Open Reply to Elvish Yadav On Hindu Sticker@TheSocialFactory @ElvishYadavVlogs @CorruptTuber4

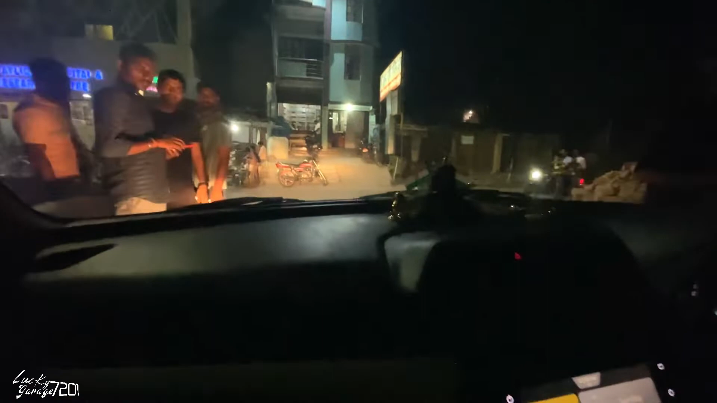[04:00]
वस्टिकर लगवा के हम लोगों ने निकल
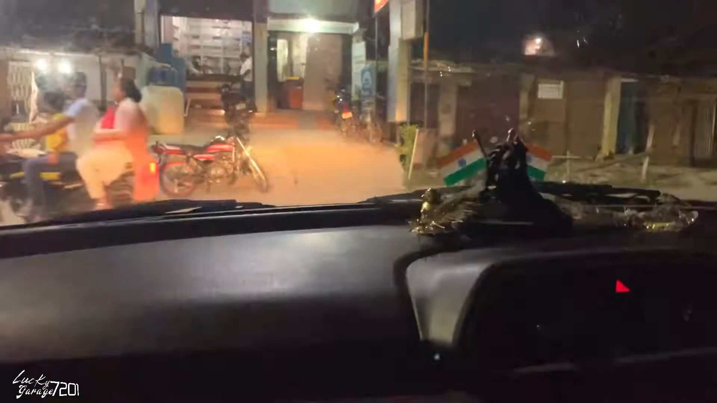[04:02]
गया वहां से तो फिर आप घर के तरफ जा रहा हूं तो